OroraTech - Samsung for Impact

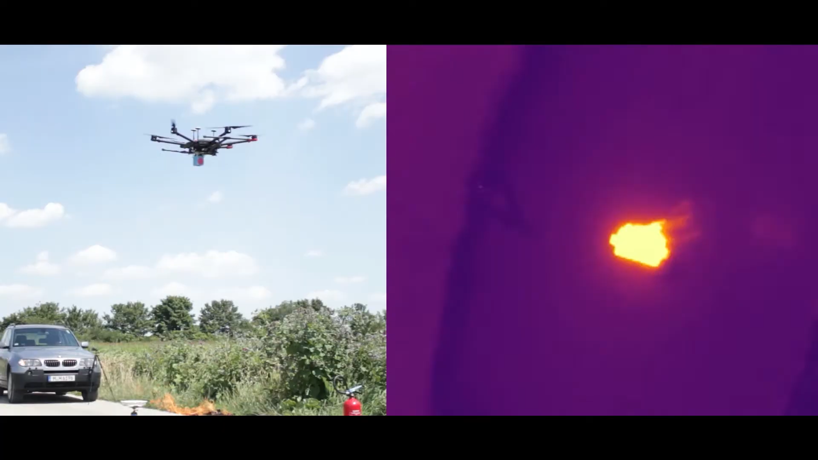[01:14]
So this image is recorded by the camera and then sent to our onboard processing unit, which can already detect on orbit the fire regions.